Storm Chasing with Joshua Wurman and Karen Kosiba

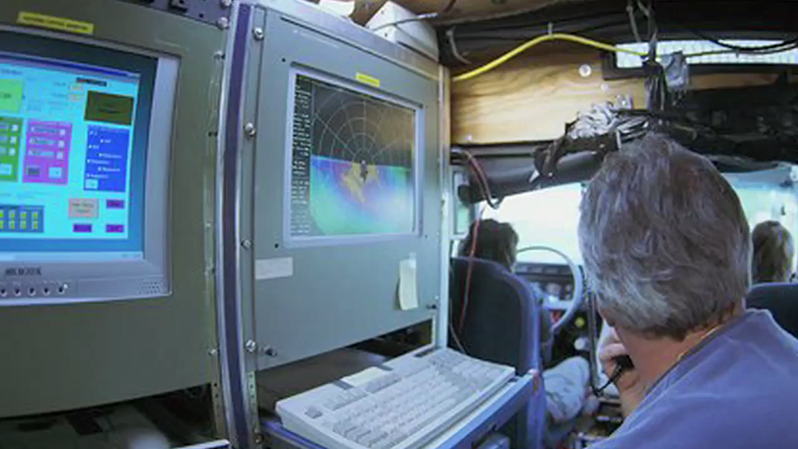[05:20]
There are some more images of very complicated structures. That red and blue on the top shows that the winds are strong in the tornado, but in this case they were even stronger on the outside.